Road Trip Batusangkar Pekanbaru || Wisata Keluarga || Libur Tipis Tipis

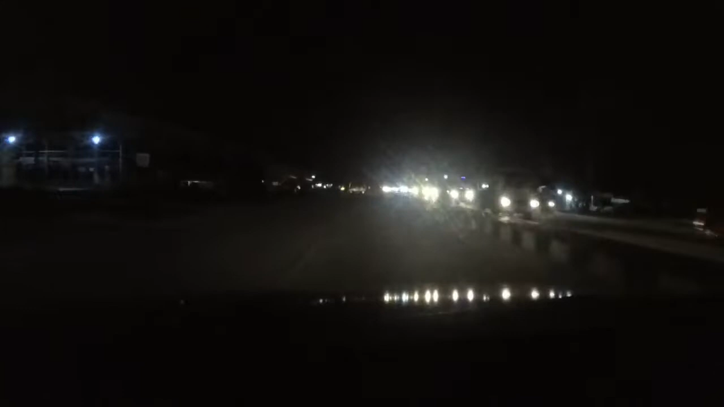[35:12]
Kita sudah mulai memasuki daerah Panam. Kota Pekanbaru masih di pinggiran kotanya di daerah Panam. Nah, sudah malam ya guys ya. Udah enggak kelihatan lagi ya. Nah, kita mau cari makan dulu. Ditambah lampu jalannya juga enggak ini nih. Enggak hidup. Enggak hidup. Kok belok, Cepa?